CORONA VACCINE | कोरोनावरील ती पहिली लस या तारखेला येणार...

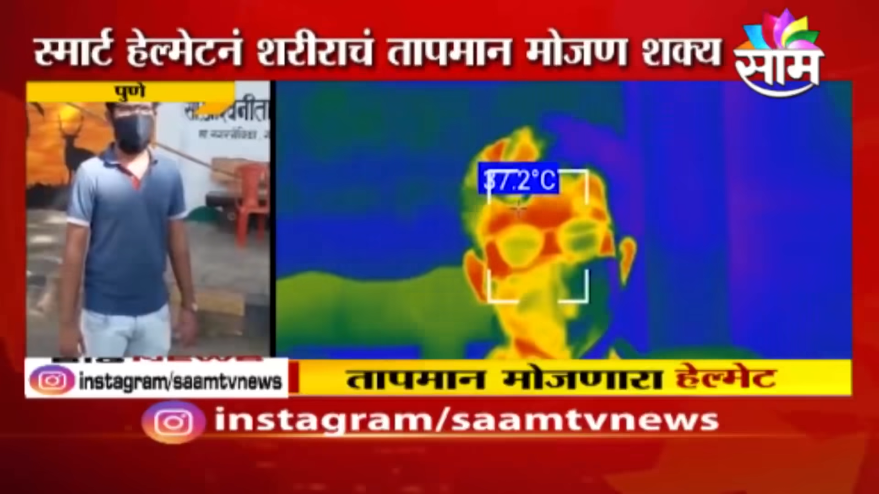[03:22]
गरदी चा ठिकानी स्परश ही न करता एका मिनिटा जवाड़ पास 200 लोकांचा शरीराच सा तापमान
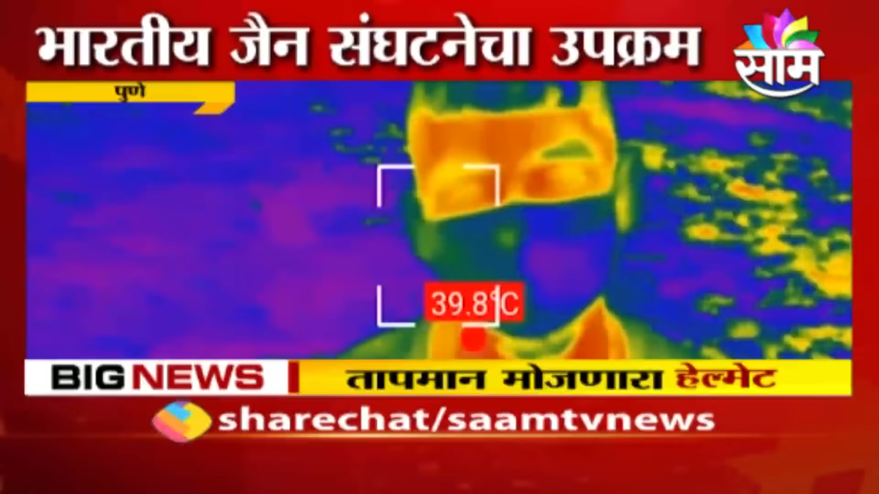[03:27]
मोजण शक्य होता है विशेश मंजे कंटेन्मेंट जोन मदिल नागरिकांच सा तापमान मोजणा साथी हेलमेट आतीशा उपयुकत ठरता है